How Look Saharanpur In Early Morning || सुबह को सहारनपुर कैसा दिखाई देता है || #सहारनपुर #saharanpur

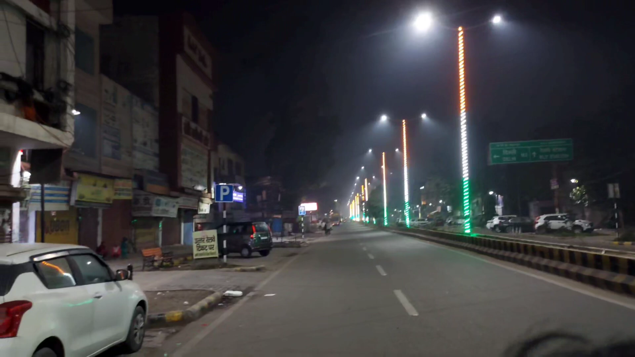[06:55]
रेलवे स्टेशन और सुबह सुबह का समय हैं लोग भी सुईवे हैं